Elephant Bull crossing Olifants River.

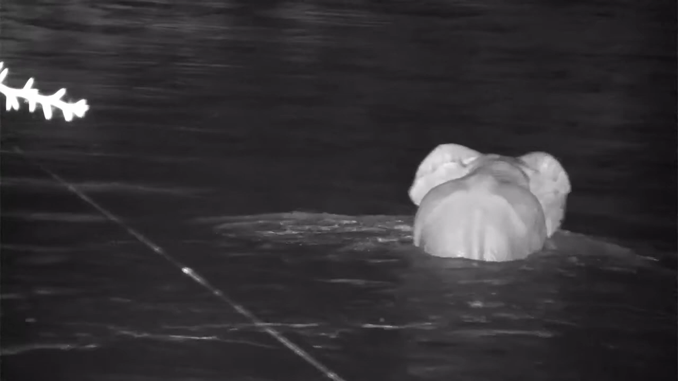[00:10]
This is another wonderful clip of a young elephant bull in the middle
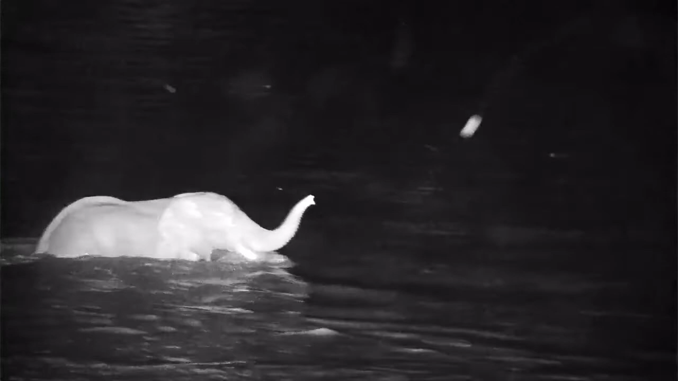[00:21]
of the night crossing the Olifant's River. The river has calmed down in terms of its flow over the last couple of days.
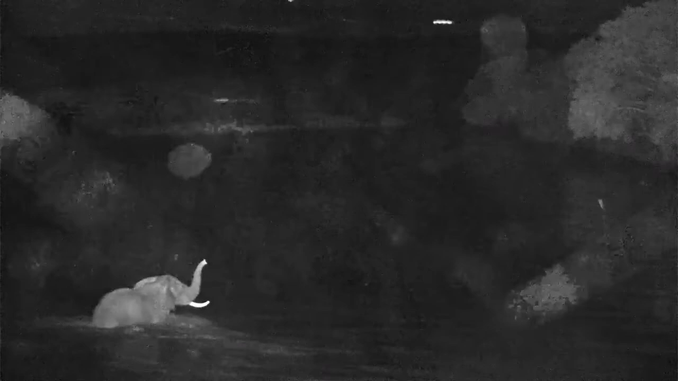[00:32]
It has recently been in full flood. You can see there's still a fair amount of current washing him down just a bit but no panic for the elephant perfectly at home in the water.
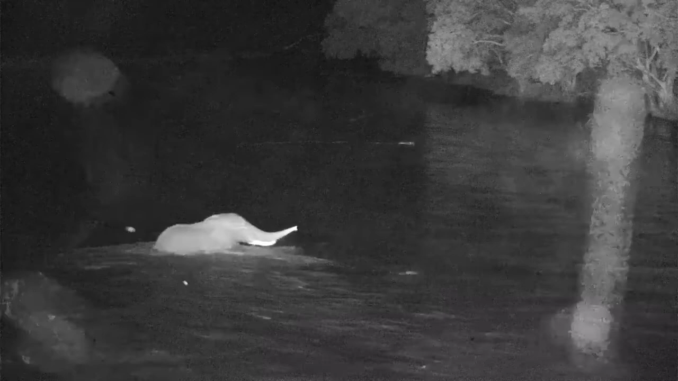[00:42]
In fact they can swim as well pretty well as long as the trunk is above water they can breathe and they paddle with those ginormous feet.
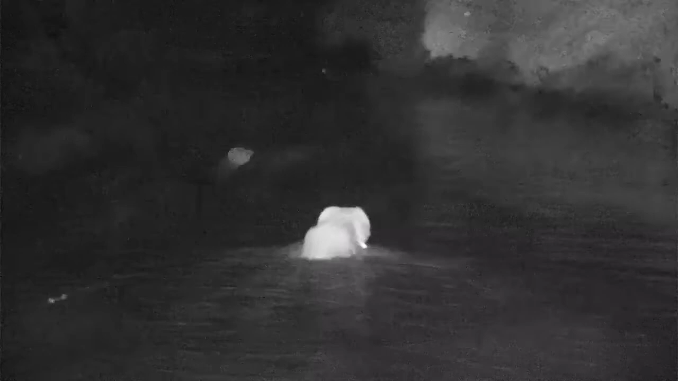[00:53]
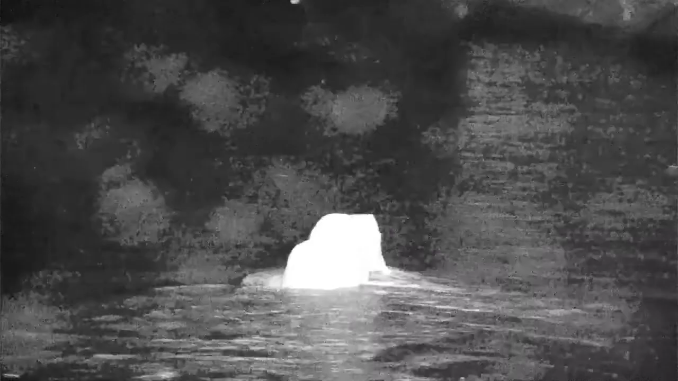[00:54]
But in this case he's just slowly walking across. When we've seen the river quite low we know there's lots of sand banks
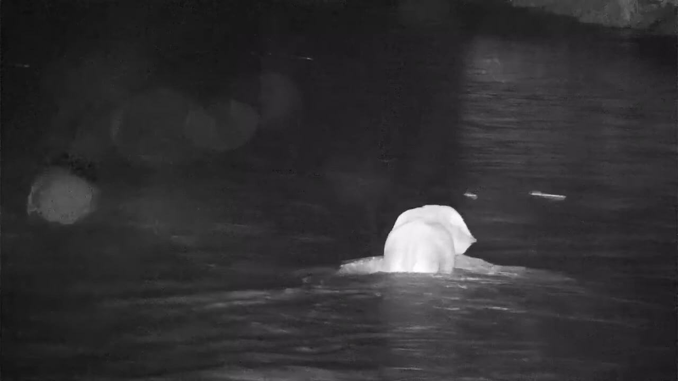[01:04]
and he's slowly going to make his way across the river. Let's just listen to him crossing. Beautiful audio.
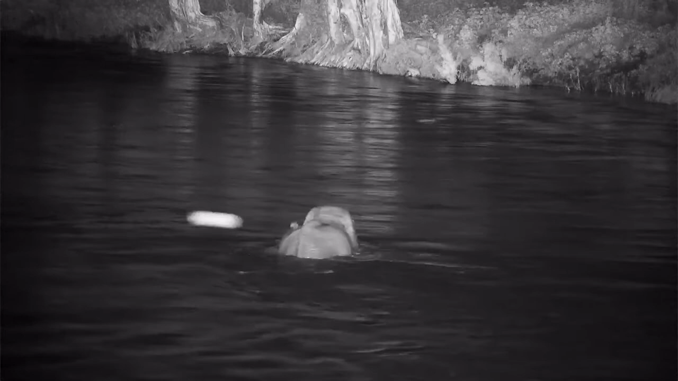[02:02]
In that section the river gets a little deeper
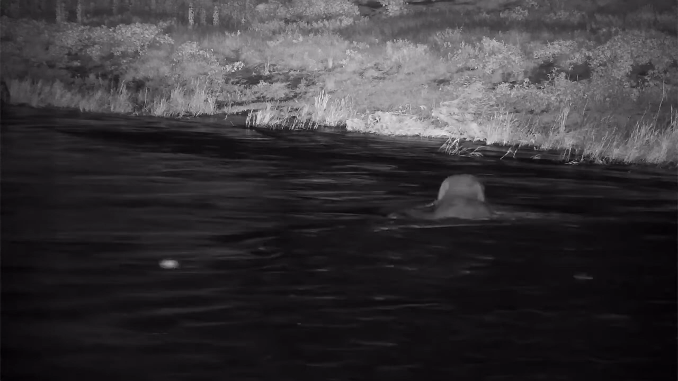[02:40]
what a wonderful privilege to be able to observe these sort of bits of nature something we wouldn't normally get to see we've got infrared light abilities on the cameras making it even that much more special